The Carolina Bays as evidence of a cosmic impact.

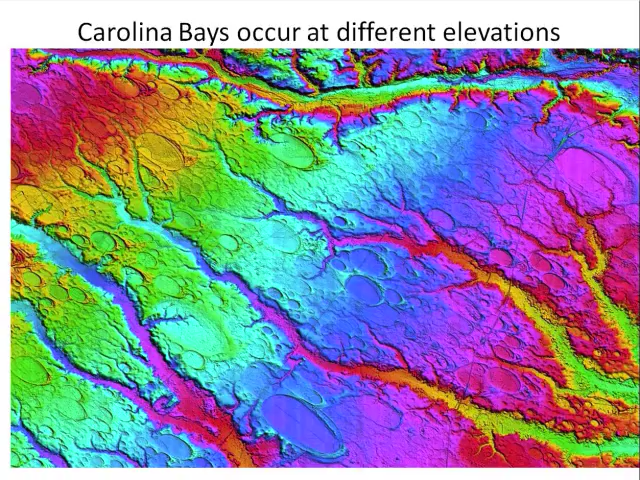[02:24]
Interstate Highway 95 can be seen as a thin line going from the top right corner toward the bottom. The flow of water toward the sea has eroded many Carolina Bays. This image shows the channels of many streams and rivers. The land surface near Tatum, South Carolina, is densely covered with Carolina Bays. This area has many examples of well-defined bays, although many of them have lost their sharpness due to erosion. The bays near Tatum have the typical features which pose four questions that a theory of bay formation must explain. Number 1. Why do the Carolina Bays have elliptical shapes with a specific width-to-length ratio?
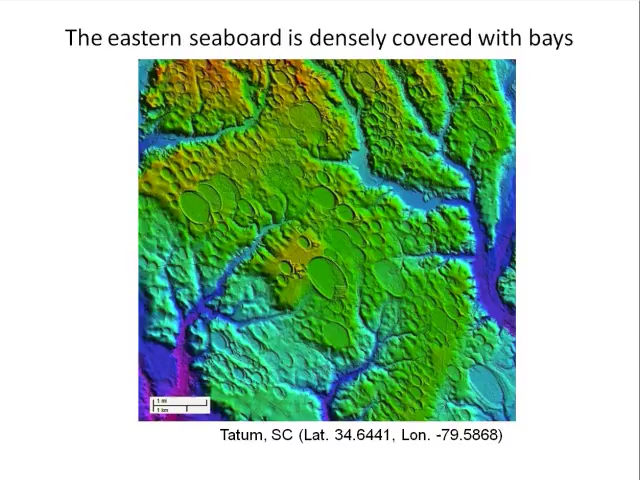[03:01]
Number 2. Why are the bays oriented with their long axis pointing in the same direction? Number 3. Why do the bays have elevated rims? And finally, number 4. What mechanism could have produced the overlapping bays?
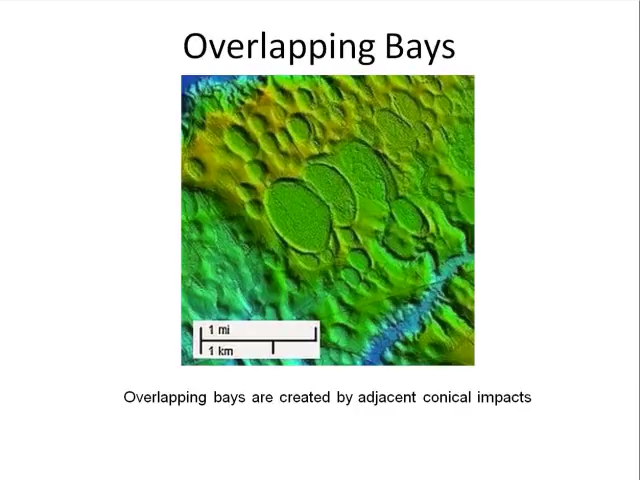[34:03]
Any bay that overlaps another one was created later chronologically. In this example, the central bay with a complete elliptical shape was the last one created.